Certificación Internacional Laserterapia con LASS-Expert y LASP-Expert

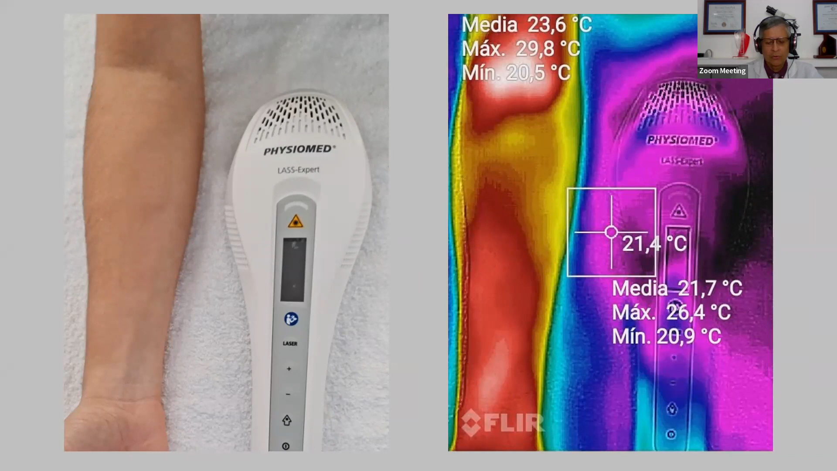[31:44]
On screen: spot 21.4°C
láser LAS EXPER con 21 diodos de láser de una densidad lumínica bastante provechosa como ustedes pueden ver el antebrazo tiene un espectro térmico todavía no de alta ganancia térmica ahí donde pongo el dedo y señalo vamos a hacer la aplicación en ese
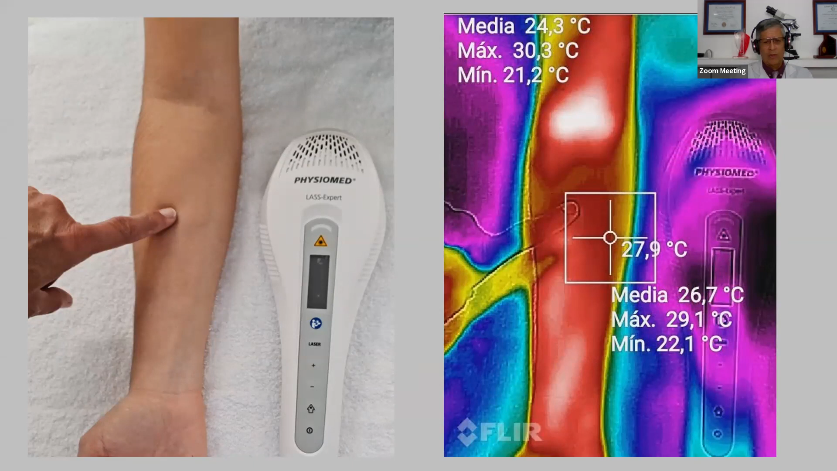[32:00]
On screen: spot 27.9°C
cuadrante más o menos se determina que hay una temperatura cercana a los 27 puntos 9 grados centígrados aquí hacemos la aplicación y la activación de de láser en este caso estamos usando 100 milivatios y usamos aproximadamente 2 Joules por centímetro cuadrado vea que estamos usando entiéndame que estamos usando un concepto de potencia agregado un concepto energético
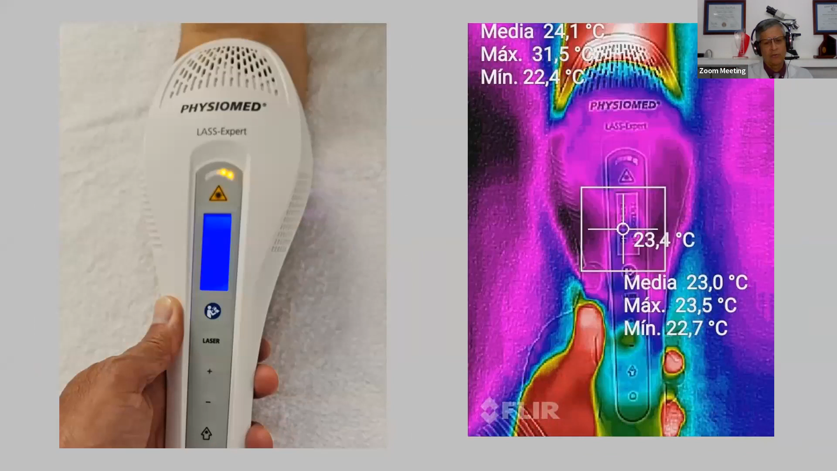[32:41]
On screen: spot 23.4°C
y también con un concepto frecuencial donde hay una dominancia y otro factor importante que es el tiempo de aplicación aquí donde aplicamos el láser la temperatura logró subir a 30 puntos 7 grados centígrados con aproximadamente unos creo que fueron aproximadamente unos 33 segundos perdón unos 2 minutos 33 segundos de aplicación entonces vemos que el espectro térmico alcanzado no es un espectro de sobre este calentamiento
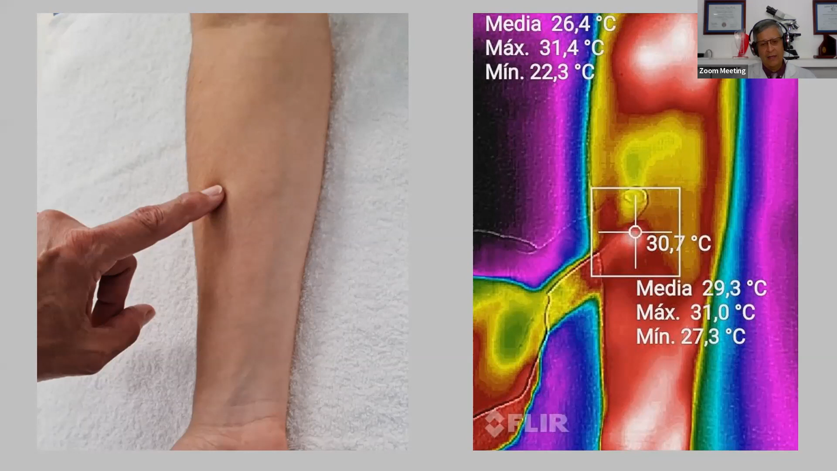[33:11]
On screen: spot 30.7°C
en el área y hemos aplicado energía y esa energía quedó siendo absorbida por el tejido y eventualmente puede ser utilizada por las estructuras celulares desde una influencia atómica y molecular sobre estructuras celulares para el restablecimiento de condiciones específicas después de cierto tiempo hemos retirado el aparato y hemos vuelto a medir y hemos visto una tendencia ligera a sostener entre un
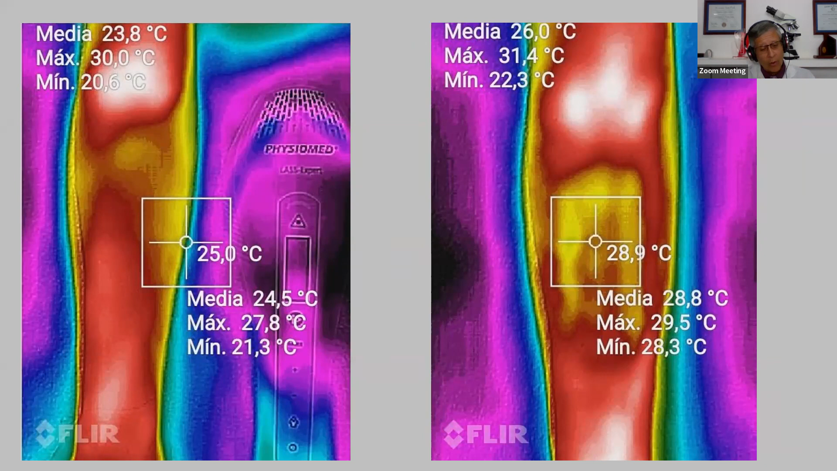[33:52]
antes y un después la temperatura aquí estamos en 28.9 este grados centígrados muy lejano de los 54 grados centígrados donde podríamos con calor producir una desnaturalización proteica cosa que no queremos alcanzar con estos láseres de última tecnología aquí tenemos una fotografía también térmica donde se puede evidenciar cómo quedó la temperatura en este caso con una aplicación específica y el espectro térmico del caso ahí se registró 38.1 todavía muy
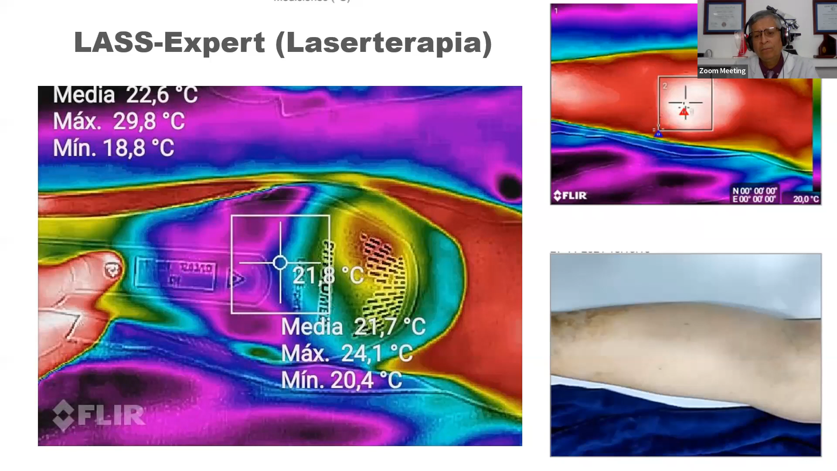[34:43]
On screen: spot 21.8°C
podemos ver en el cuadrante superior derecho que alcanzamos una zona de absorción fotónica lumínica y una generación de pequeña térmica que alcanzó los 28.9 grados centígrados muy similar a lo que habíamos alcanzado en esta emisión anterior
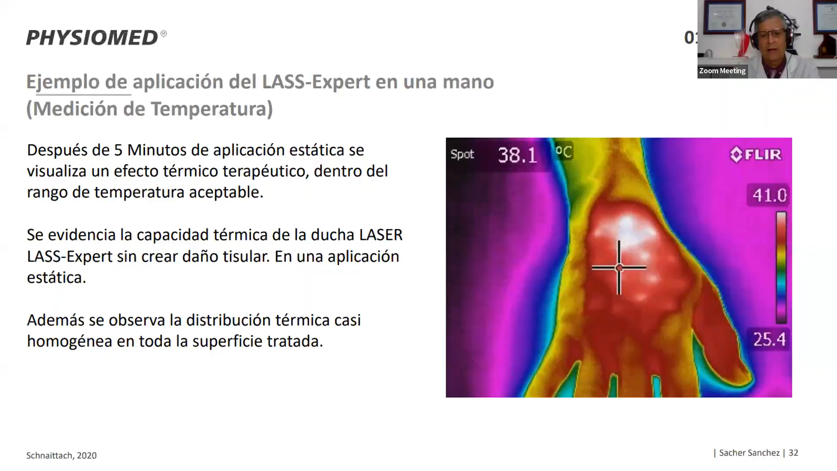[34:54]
On screen: spot 38.1°C
en otra parte corporal bien aquí vemos que se incentiva la aplicación
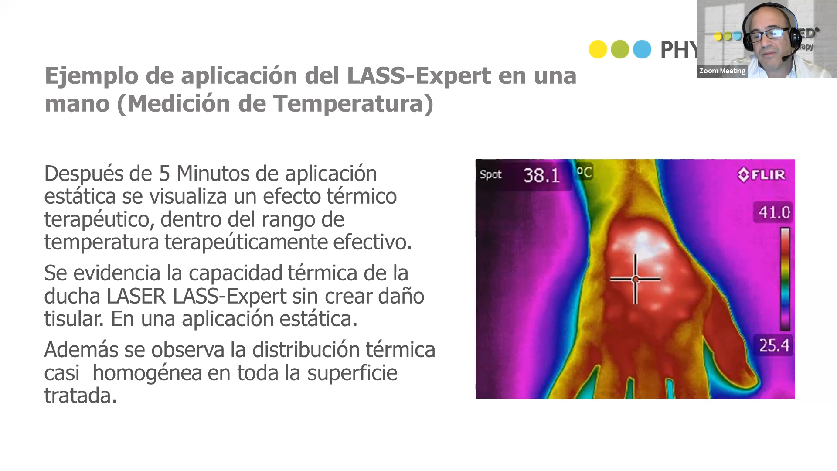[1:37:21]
On screen: spot 38.1°C
provocar un daño térmico tisular y eso es importante porque nos abre una ventana de aplicaciones con una protección y al paciente sin tener que tener que tomar determinadas precauciones en cuanto al modo de aplicación